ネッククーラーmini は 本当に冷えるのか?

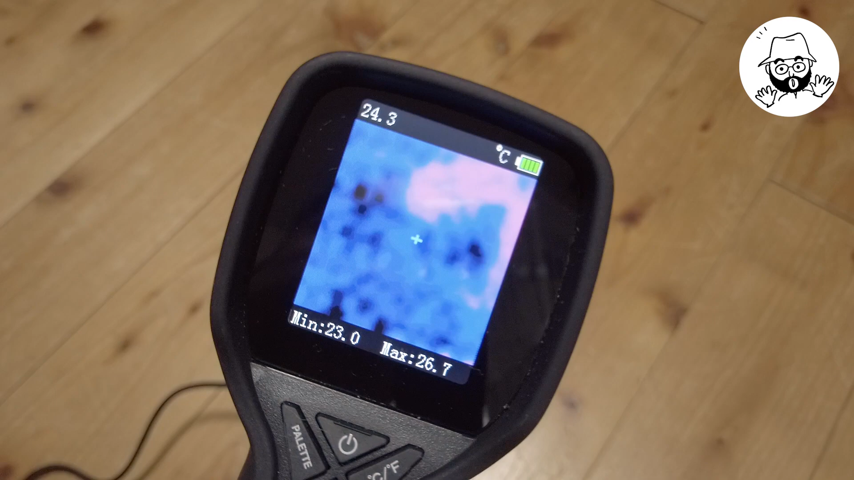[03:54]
On screen: spot 24.3°C, max 26.7°C, min 23.0°C
今、部屋の床はね、25度ぐらいですかね。
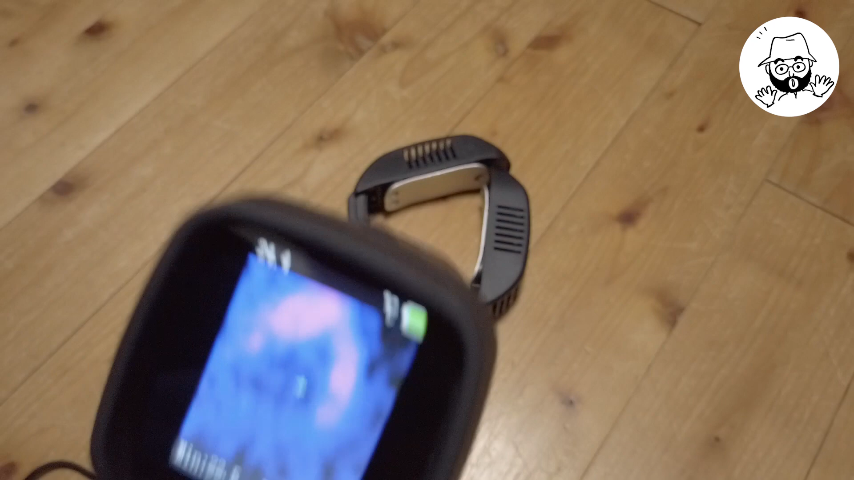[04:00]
部屋の温度が、まあ、そんなもんだったのかな。で、これを、スイッチを入れて、
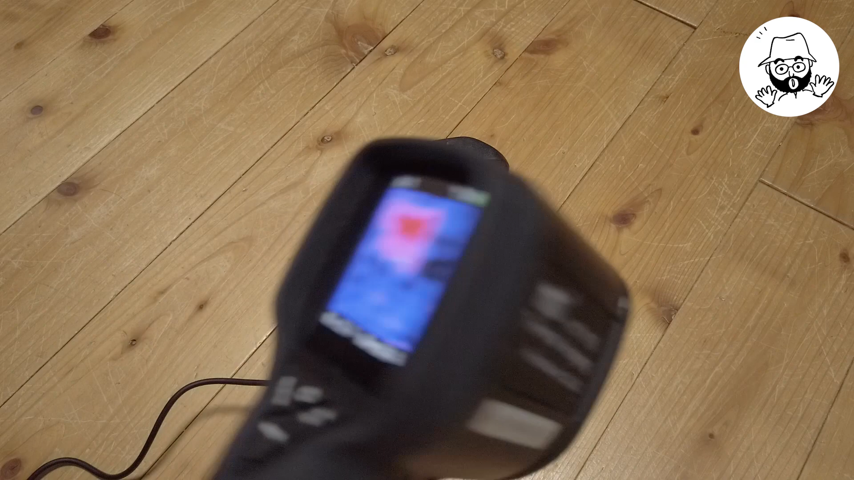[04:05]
入れるとね、すぐ冷えてきます。
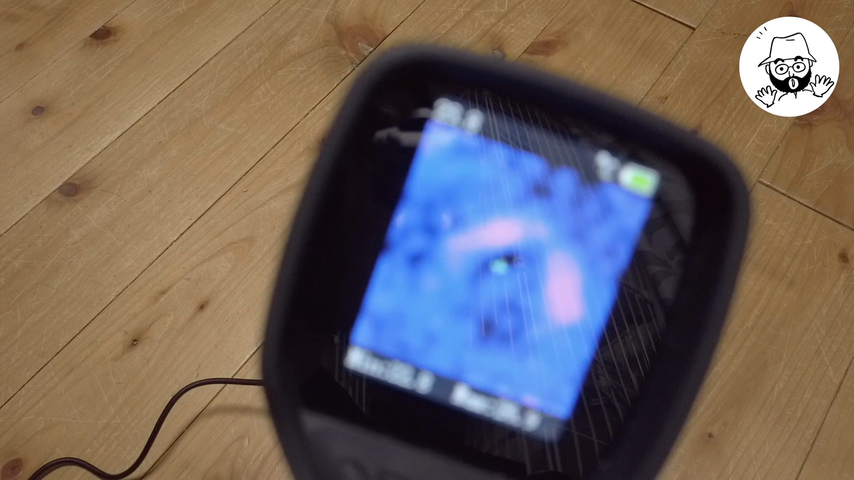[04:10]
あの、ちょっと、ピントが、ピントが来てないな。分かるかな。分からないな。
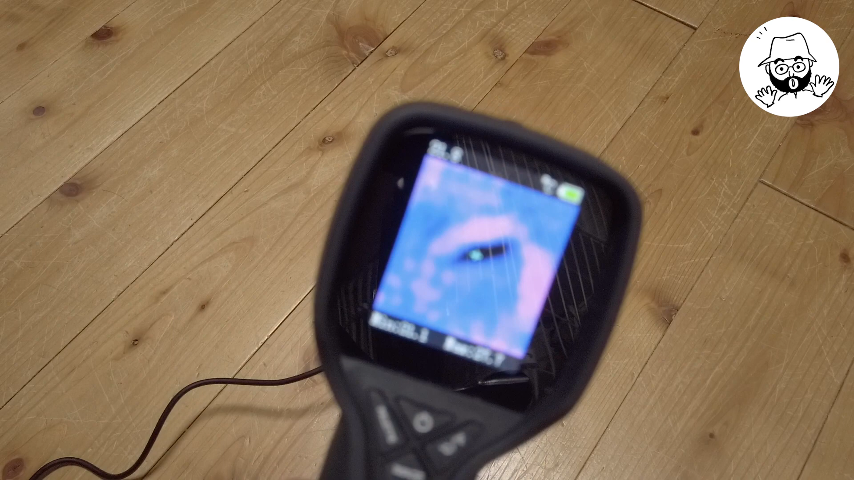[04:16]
これちょっと、どうしたのか。ちょっと待ってるとね、ピントが合ってくると思いますけど。まあ、こんな感じで。で、これ、これ見ても分かりますよね。この黒い部分が冷え出してるところですね。
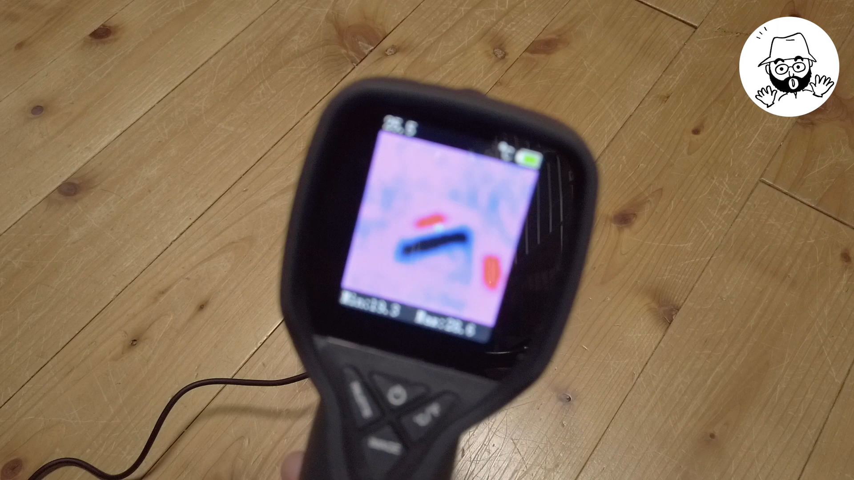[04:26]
で、赤い部分が、熱を持つんで、あそこの部分にファンが入ってて、
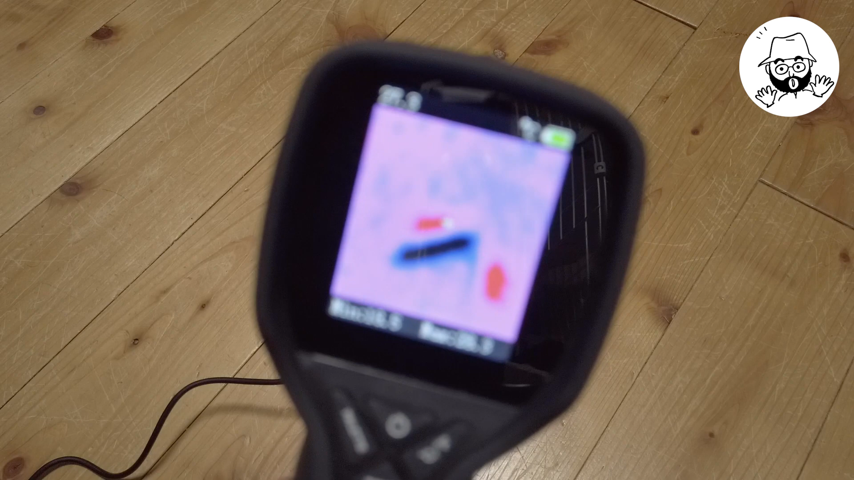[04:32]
あそこから排熱をしてるわけです。で、出ましたね。で、今、一番温度低いところで17.7。高いところが29度ぐらいですかね。まあ、安いサーモグラフィーなんで、参考までにというぐらいの温度で見ておいてください。まあ、だんだん、だんだん、こう、温度下がってきますよね。
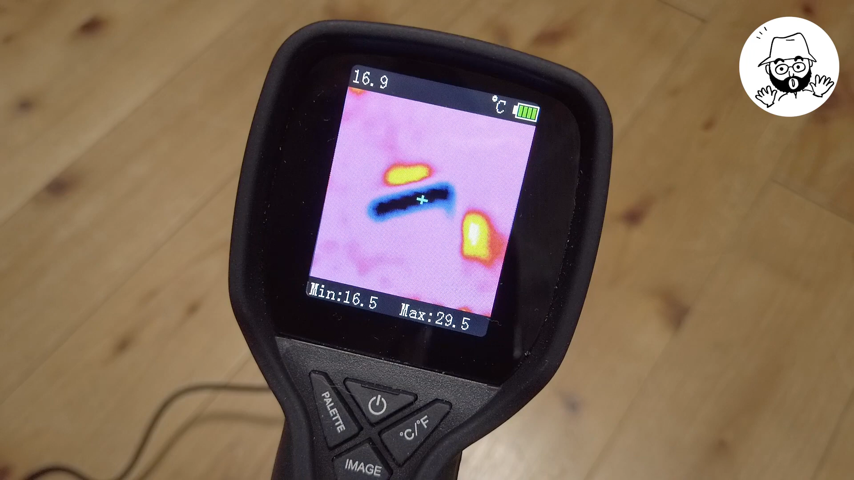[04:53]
On screen: spot 16.9°C, max 29.5°C, min 16.5°C
これくらいの、ペルチュエなんでね、電気さえ流せば、すぐ温度が変わってくるんですけど。まあ、こんな勢いで温度が下がってきましてね。
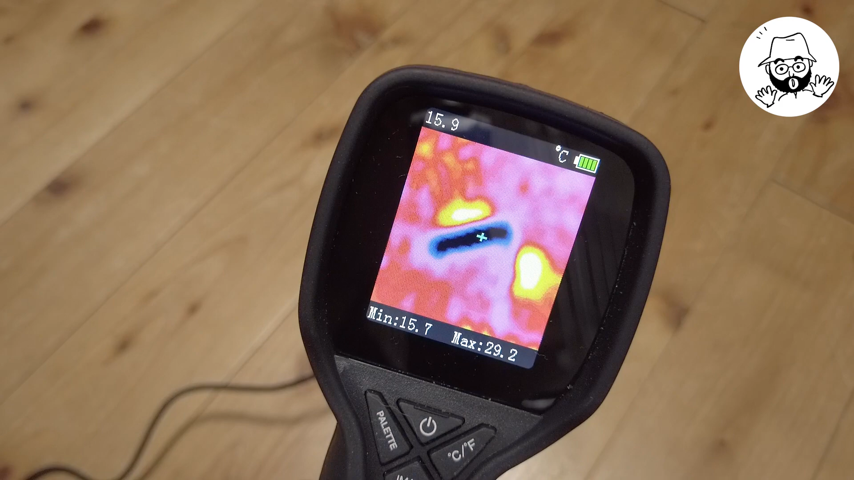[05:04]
On screen: spot 15.9°C, max 29.2°C, min 15.7°C
ちょっとね、あのー、ずっとやっててもしょうがないで、3分後、3分後、3分経つとこんな感じです。
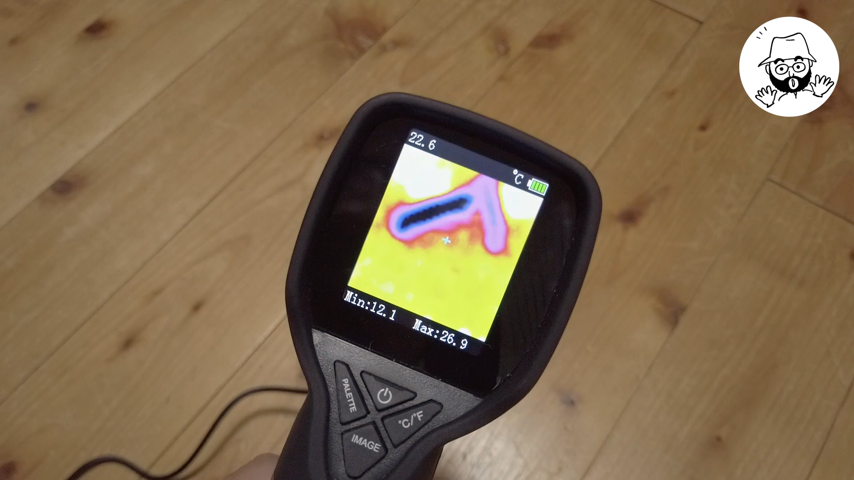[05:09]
On screen: spot 22.6°C, max 26.9°C, min 12.1°C
今、一番低いところで12度ぐらい。一番高いところで27度ぐらいかな。まあ、こんな感じで、えー、冷えていきます。ただ、ただですよ。ただ、あのー、この防水性能ね、この商品ないと思うんですよ。
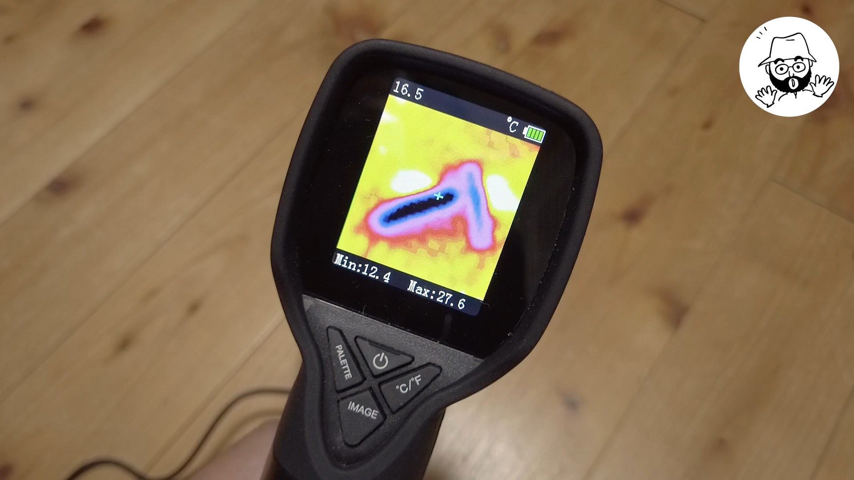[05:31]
On screen: spot 16.5°C, max 27.6°C, min 12.4°C
だから、これ本気で使った場合、大汗かいたりすると感電しないかなとかね。ちょっとそんなに不安になりますよね。